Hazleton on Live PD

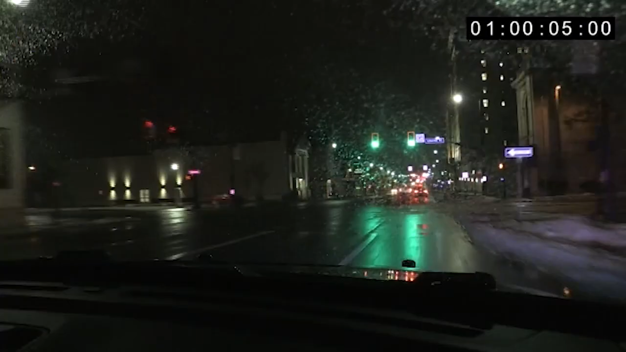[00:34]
We have a vehicle, had a passenger side headlight out. We're going to stop them and make contact with them.